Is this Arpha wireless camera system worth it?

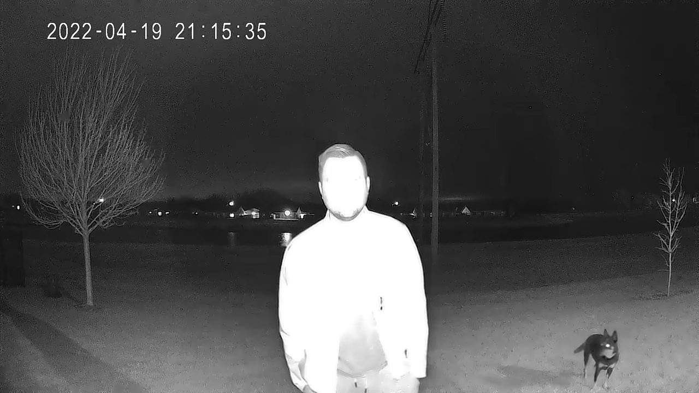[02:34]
vision with infrared lights on the front and as far as weatherproof rating goes they are ip65 so for the most part they're pretty much weatherproof moving on to this little box like
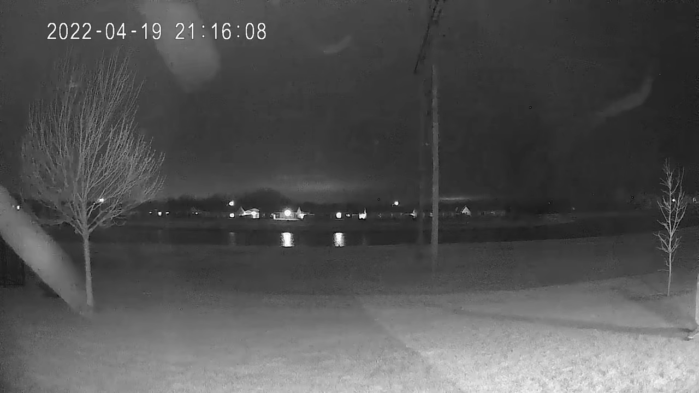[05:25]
this thing kind of sucks i did multiple tests walking by the camera faster slower sometimes i could walk by the camera at a hasty pace let's just say
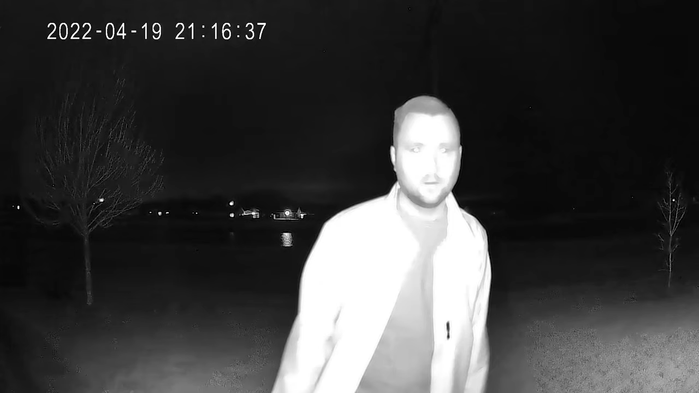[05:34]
that not walking not running just haste and the camera did not pick me up because i came and gone